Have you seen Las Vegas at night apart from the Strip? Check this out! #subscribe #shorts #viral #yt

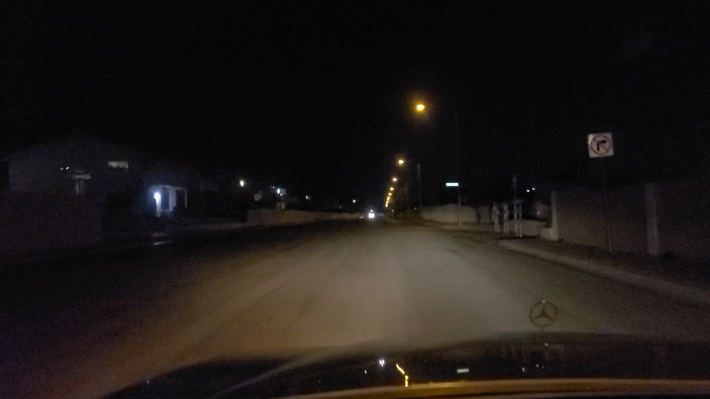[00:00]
Hey folks welcome back to the Vegas Don Channel. We're here in Northeast Las Vegas right now. We are off of Hollywood Boulevard and East Lake Mead Boulevard. East Lake Mead Boulevard you can see.
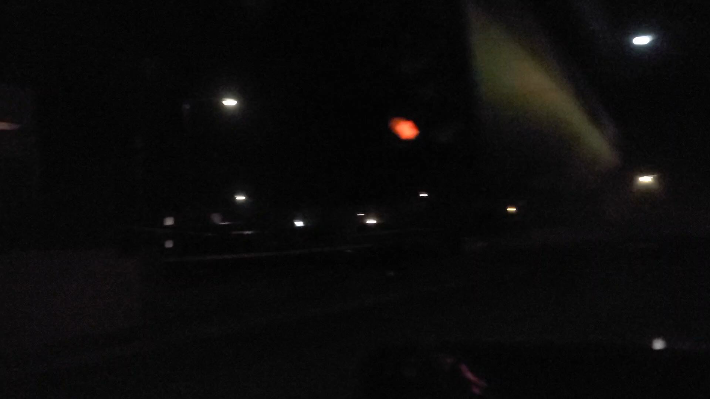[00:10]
There's some tape up there but it's not very easy to see here in the darkness. So we're gonna make a right and head down
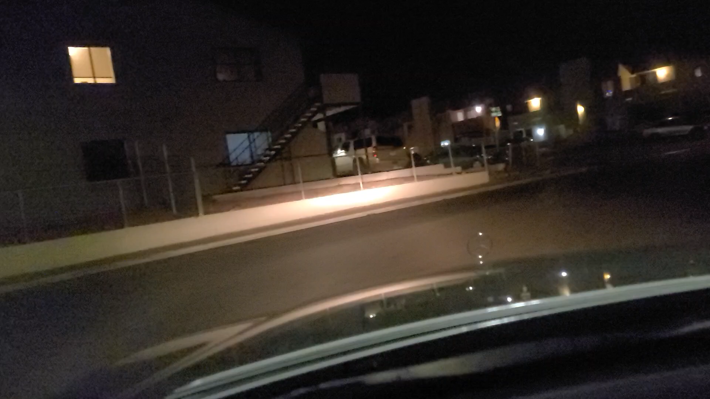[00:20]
Exeter, here. And I've got someone behind me that wants to go fast, so I will slow over and let them pass. Okay. And then I will make a left here onto Isaac. You can see the building that has fallen apart there.
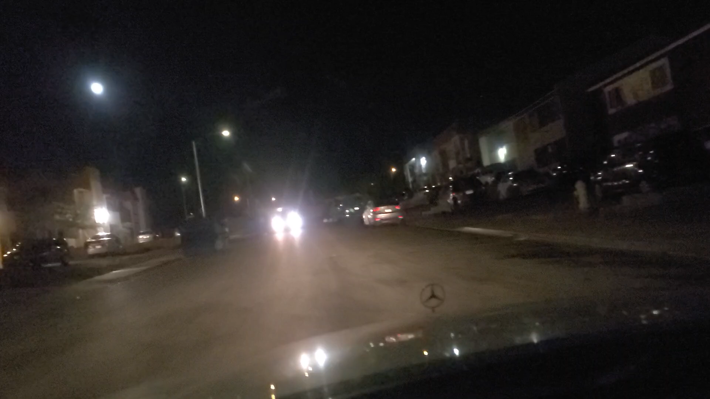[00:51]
As well as this vehicle up here appears to be talking to some folks.
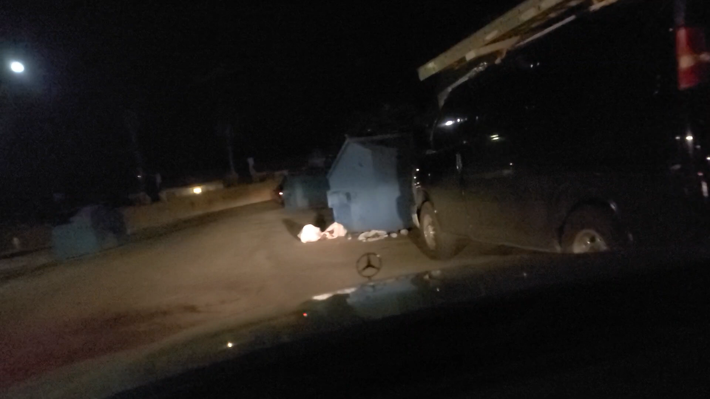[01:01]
Some trash here at the base of the dumpsters. Just a reminder please do like, follow and subscribe to us on YouTube and on TikTok. It helps recommend us to other viewers on YouTube and TikTok.
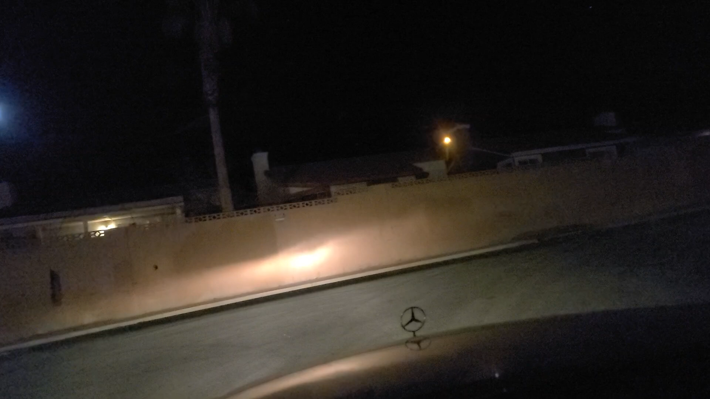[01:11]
So please make your voices known and heard as we go south now on Easement. And the whole key to driving and being in Vegas and really anywhere in America is your situational awareness. You need to keep your situational awareness as we look at some furniture strewn about there. And you have to maintain a swivel on your head essentially.
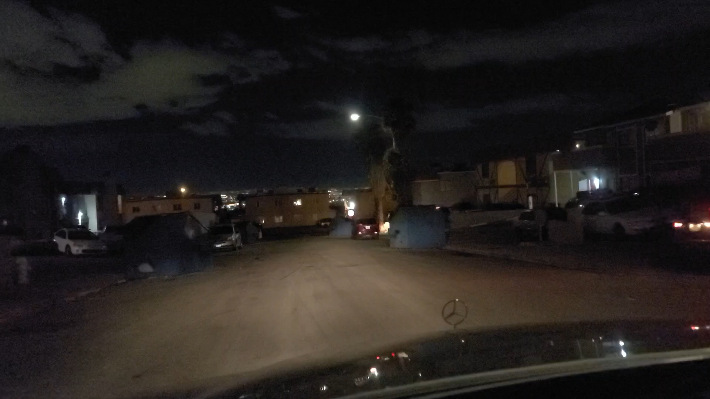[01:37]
Your head is a swivel. It needs to be constantly vigilant.
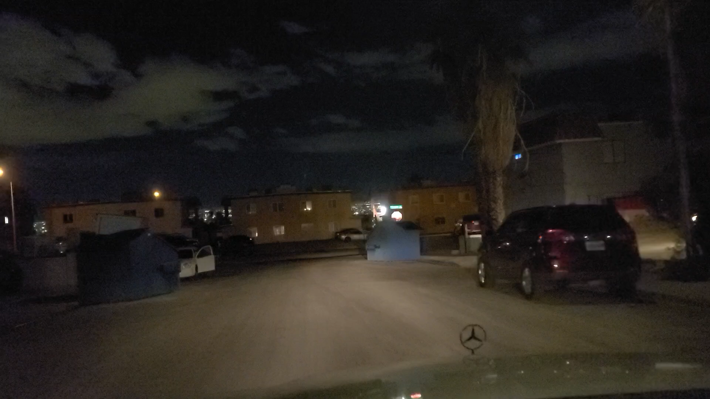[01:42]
That means 360 degrees of vigilance all the way around. And we're going to stop back here at Exeter.
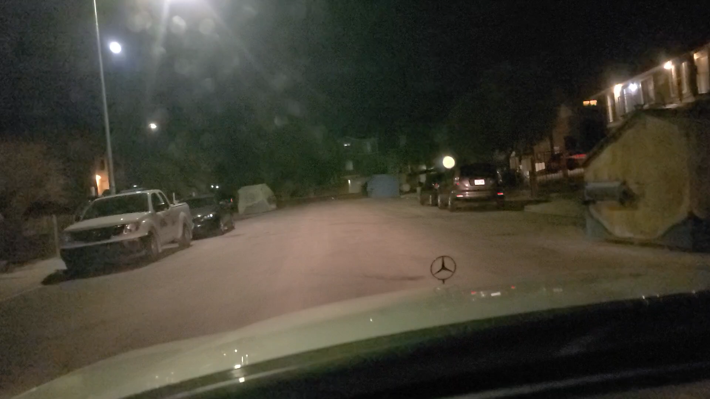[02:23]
That's always fun to see. And again, please do like, follow, and subscribe to us on YouTube and on TikTok. It helps recommend us to other viewers on YouTube and TikTok. More trash in the street there. It looks like they tore down a gate there to allow passage over to those houses that are behind this neighborhood there.
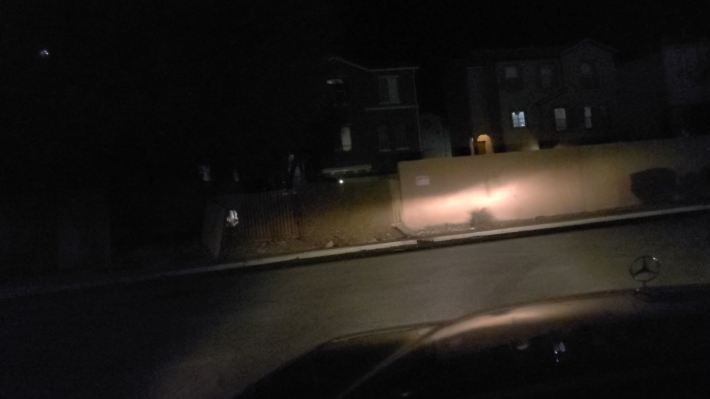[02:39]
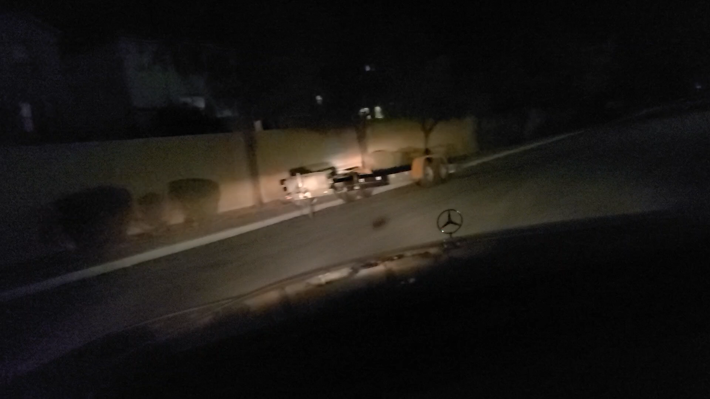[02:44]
We're going to make a right here on the Kilgore. Show you the next block down.
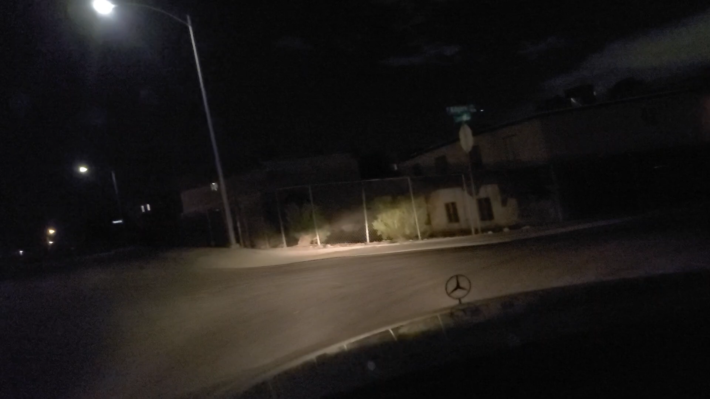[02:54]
The lighting is not the best in here at night especially. Um, they do have these streetlights, but, uh, yeah, it's, uh, it's not really, yeah, it's pretty dim down there.
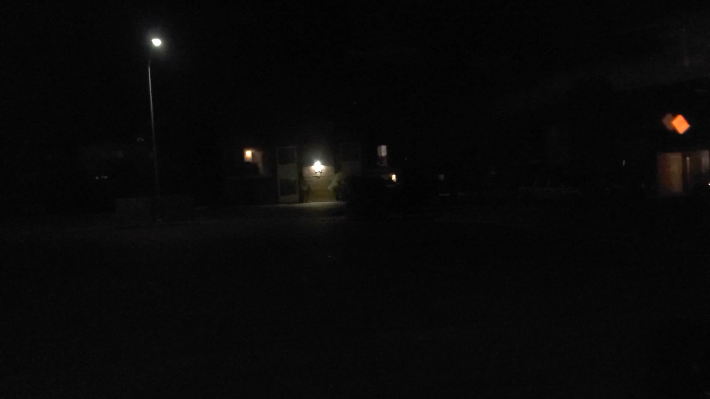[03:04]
As you look at Exeter here. And on the other side of that wall is Radwick Drive. But that wall there allows easy access for pedestrians and two-wheeled vehicles to transit back and forth in and out of the neighborhood. You can see more of the dumpsters here.
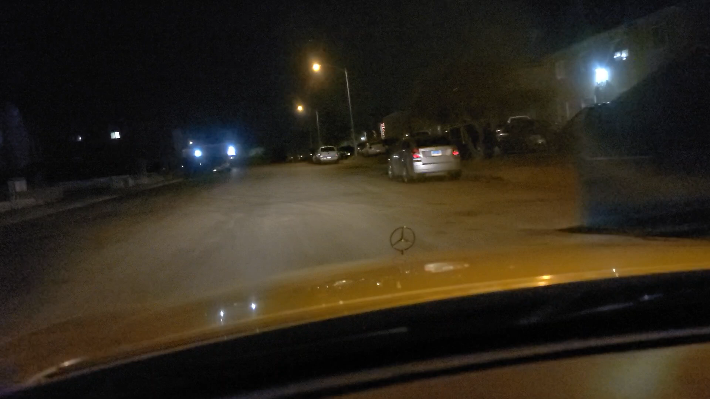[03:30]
And again, please do like, follow, and subscribe to us on YouTube and on TikTok. It helps recommend us to other viewers on YouTube and TikTok. So please make your voices known and heard. as we are going to curve into Mendoque. I believe it's the name of this road. Menden. And, uh, more dumpsters. You can see the homes here.
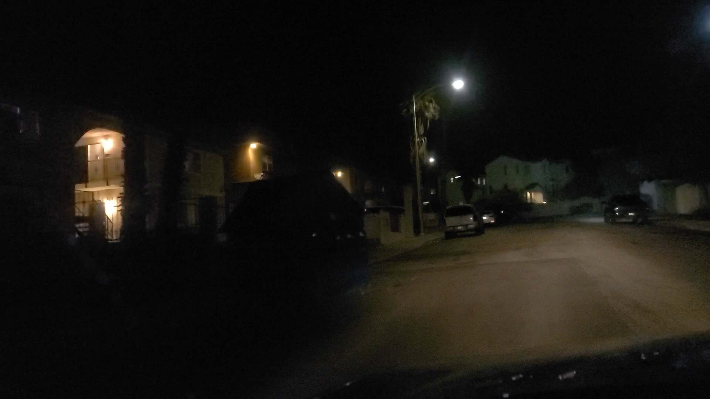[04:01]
Well, sort of see the homes here in the darkness. Again, situational awareness. Very, very important.
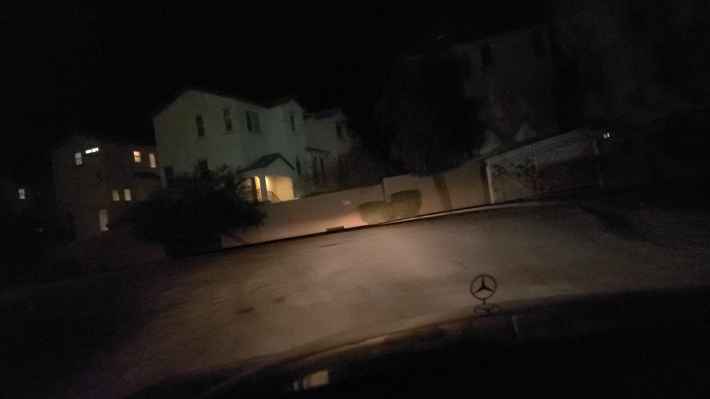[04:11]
You have to keep your, uh, head on a swivel. In front, behind, and side to side. It's the best way to survive. As we look out here, there's a, uh, old basketball hoop, it looks like there.
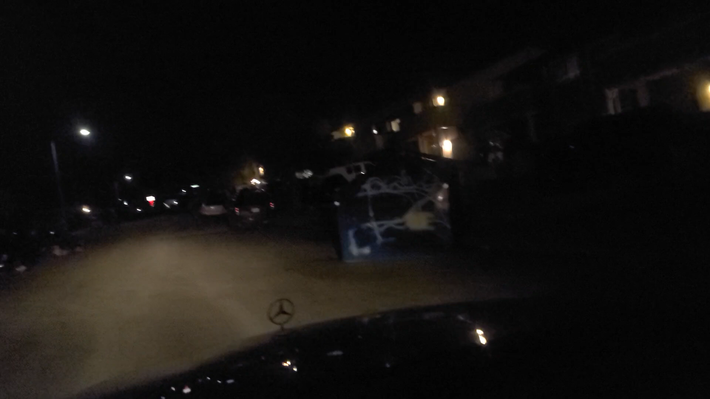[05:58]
And then you've got a dumpster there that's been all tagged and marked up. And there's a Cadillac sitting with its front wheel. It's hard to see. Its front wheel is on a rock, it looks like. You can see more of the dumpsters here. There's a couch or something sitting there. I had a viewer say that, uh, they were gonna West Virginia the couch that they saw at one of the other dumpsters we saw in one of our last videos.